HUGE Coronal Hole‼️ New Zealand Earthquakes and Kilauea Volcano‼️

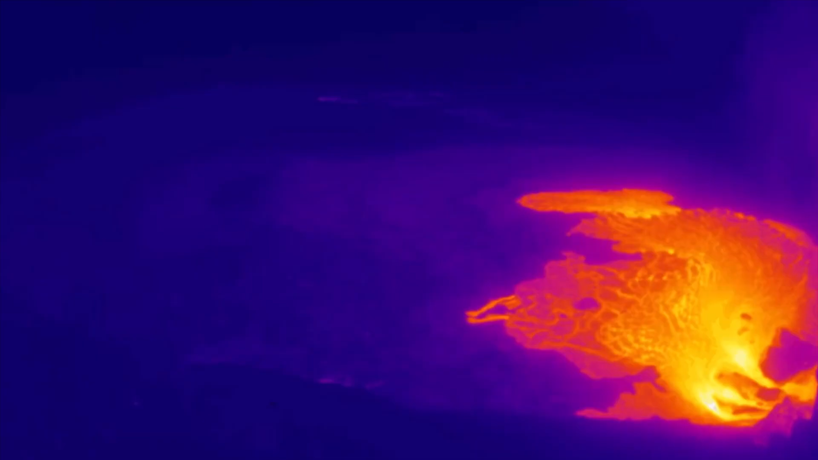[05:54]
there there were some weak spots in the northern part of the caldera and then eventually it broke through on the weak side north side right hand side visual there so yet again lava has completely covered the caldera
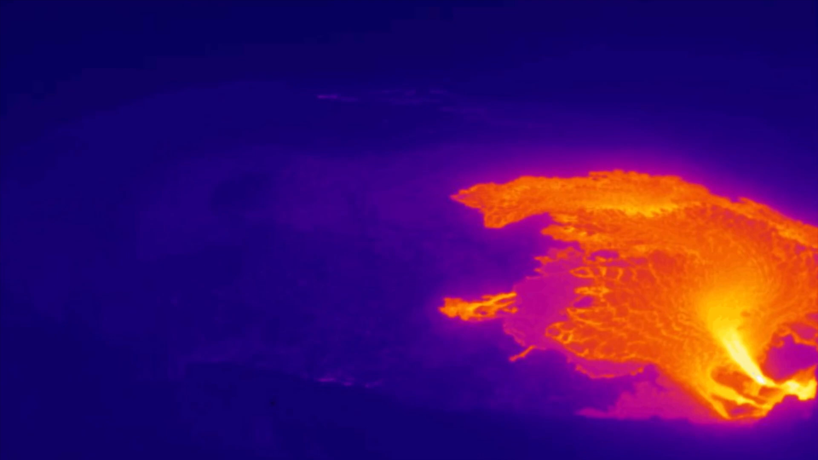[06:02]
of kilauea volcano which is a massive volcano in hawaii
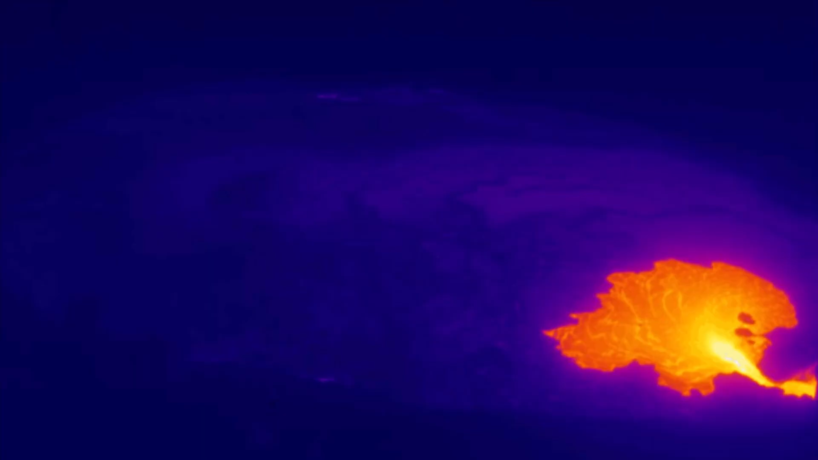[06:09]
and one of the most active on the planet
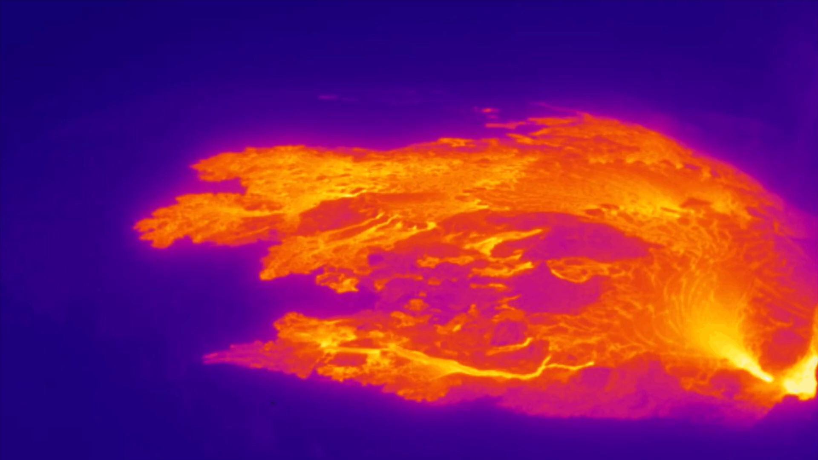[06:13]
as you can see here this caldera is filling up yet again and we watched that depress back in 2011